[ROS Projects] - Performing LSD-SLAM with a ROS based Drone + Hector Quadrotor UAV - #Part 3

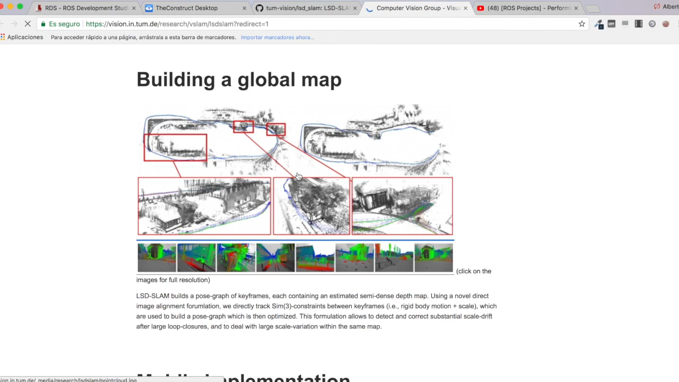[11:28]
let's see if you can see here yeah well basically you have the window where here this is the window where where the camera
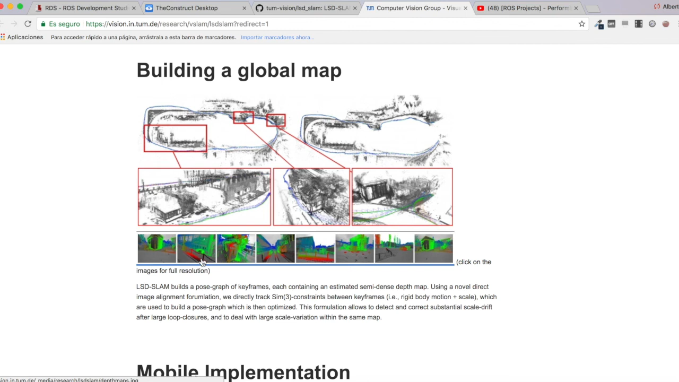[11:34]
we get the camera feed which is this one here yeah where it marks in
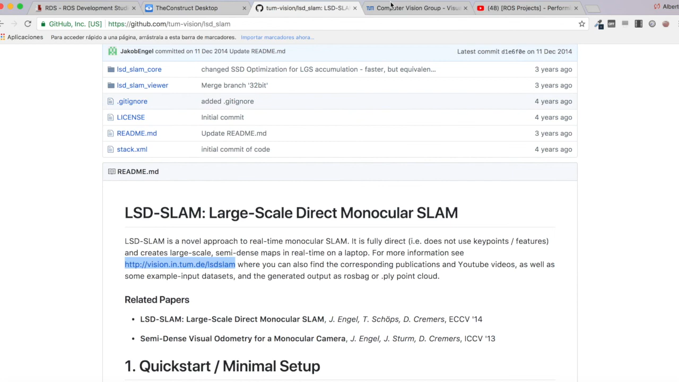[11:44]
this uh yeah colors the different keyframes as you can see also here
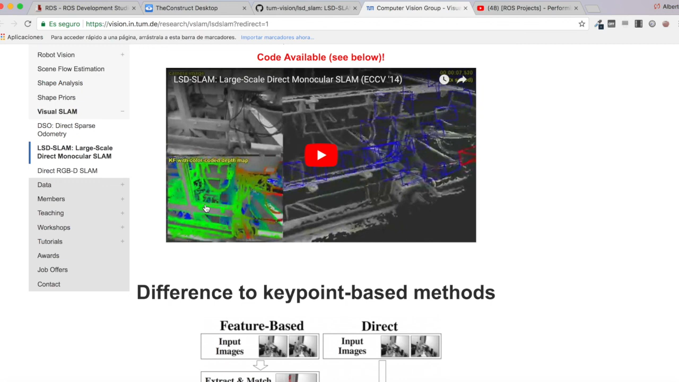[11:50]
and then it builds a kind of depth map which is this one here in gray yeah
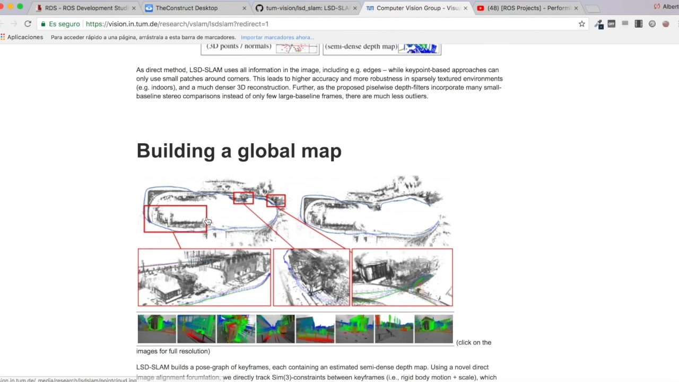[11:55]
and this is shown here but obviously